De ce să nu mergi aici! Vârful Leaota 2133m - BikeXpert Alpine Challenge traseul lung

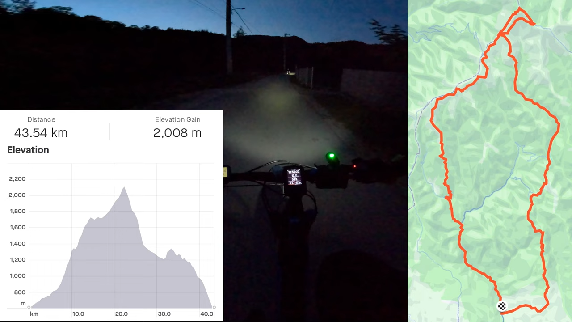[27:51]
1800 Pun pe ecran toate detaliile Sa vedeti de ce este vorba Astea fiind spuse Ne revedem la tura urmatoare fratilor Sa ne vedem cu bine!